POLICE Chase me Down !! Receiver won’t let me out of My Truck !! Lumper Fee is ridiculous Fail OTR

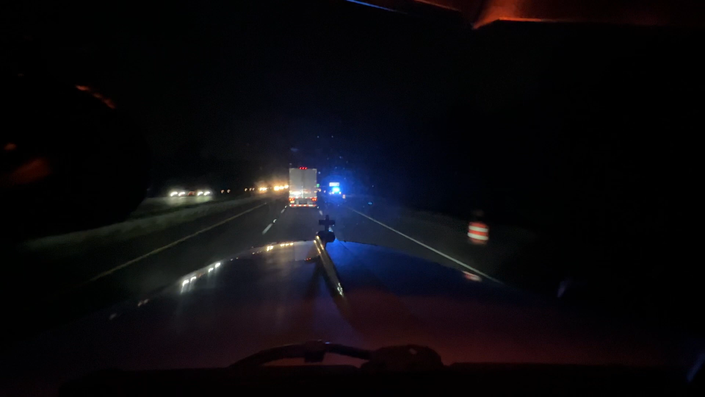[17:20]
We just passed the Savannah Airport. Looks like a Subaru got pulled over there. Going too fast in the construction zone or something. I don't know. We're going through Savannah, making good time. I don't know if someone else got pulled over there. Or maybe they're another Explorer pulling over Explorer. There you go. Explorer on Explorer crime. Go through this little, I feel like this bridge with these side-to-side detour or whatever, the loop-de-loop, not the loop-de-loop, the loop-de-loop, whatever you want to call it.
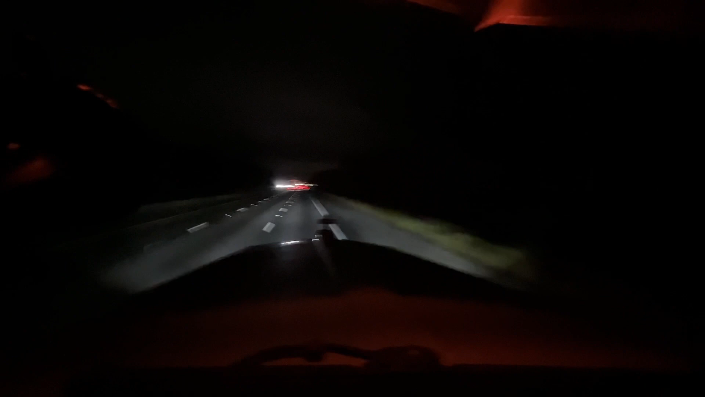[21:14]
Who knows? All that stuff's kind of beyond my pay grade. I just drive a truck on a good old gravity Earth, which I believe is round, for the record. But that might be because that car is there. I don't know. But this is the last way station before we get into Florida. So we're getting close.
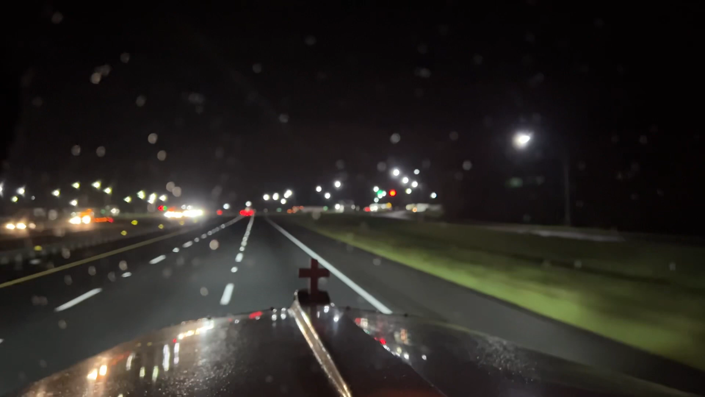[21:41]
Probably stop at Brunswick. Refresh. But we got bypassed on the last way station also. Okay. Cruising. 79 degrees. A little warm out there still. Very humid.
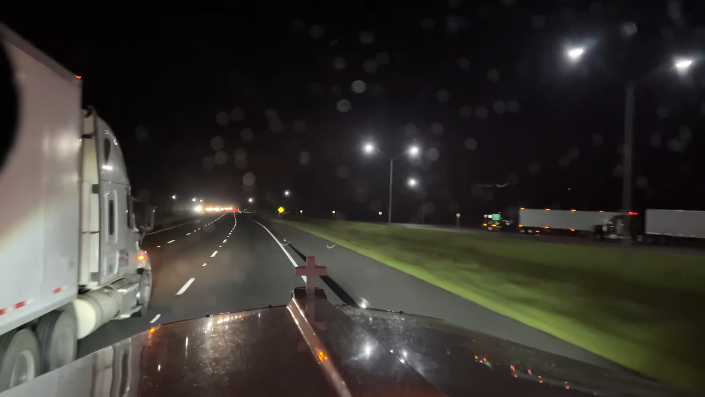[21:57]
Watch out there, buddy. Stay in your lane. There you go. Okay. So I gotta say, that was kind of weird. There was two police officers back there, and there was a guy in the middle of the road. And they had, like, one car was facing the opposite direction, the other police officer. And that was one of them, that guy right there. And I got over like everybody else and went right past him. And then 5-10 seconds later, I had him coming up behind me.
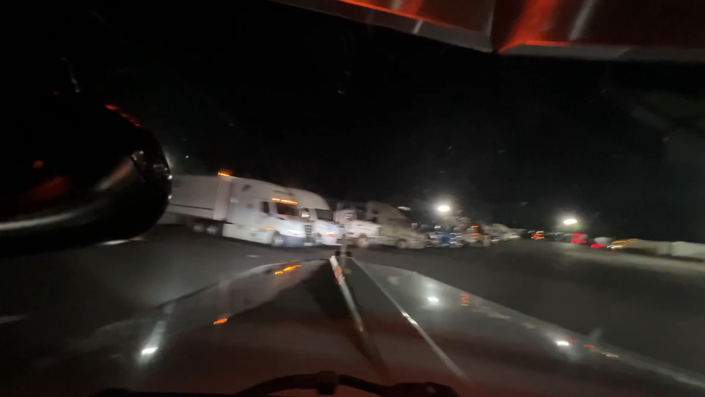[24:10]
If you came up or down 95, let me know if there was a bunch more patrol cars behind that container. It was a short container, because there's been three other officers that one passed me,
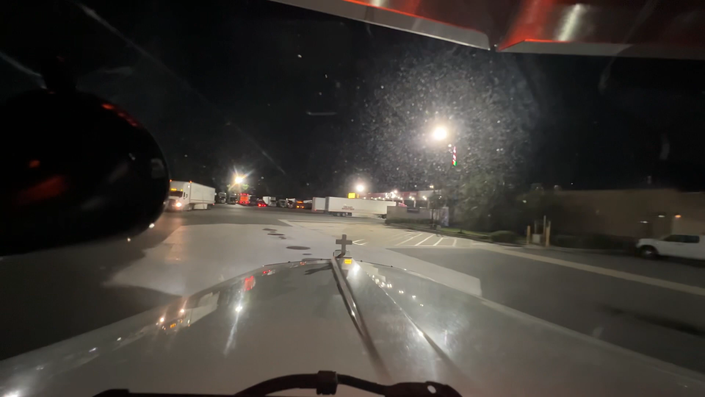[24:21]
turned around and went back the other way, and then two more, one just jumped on right here when I was exiting on the opposite way, going back that way. So they're all shooting back down, maybe getting off and going back to hell back. I don't know. Pilot's nice and quiet right now.